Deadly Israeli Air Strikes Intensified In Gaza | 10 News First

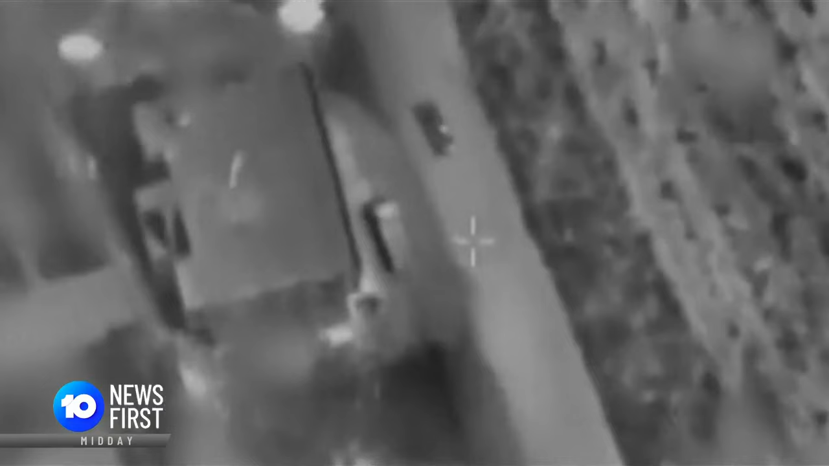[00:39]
Three people have been killed, including a Hezbollah commander who is believed to have been travelling in a car which was destroyed.
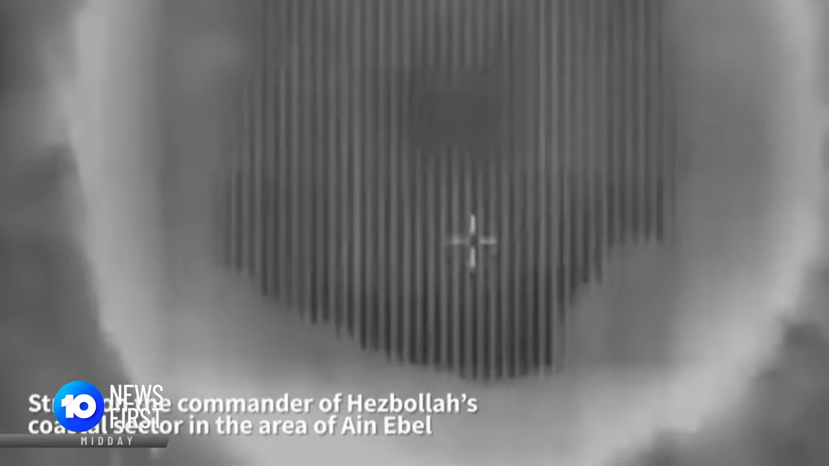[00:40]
Israel is vowing to strike back against Iran. U.S.